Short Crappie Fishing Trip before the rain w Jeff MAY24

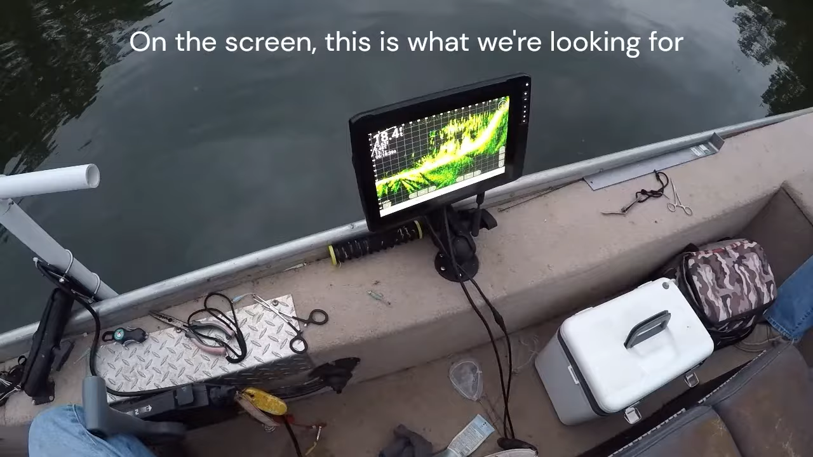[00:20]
I guarantee you that's a wad of them right there. Yeah, look at all the fish. Right, they're 14 feet away, just anywhere right straight toward that poplar right there, and we'll be in business.
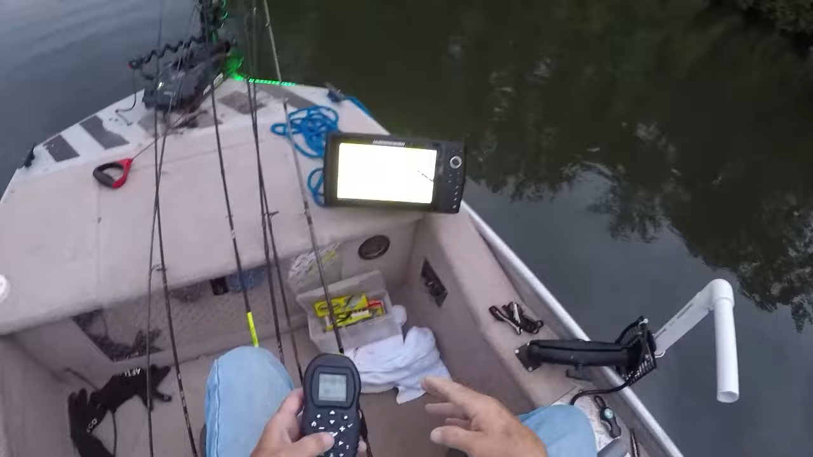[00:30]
Let's see what we got here. Just right over there.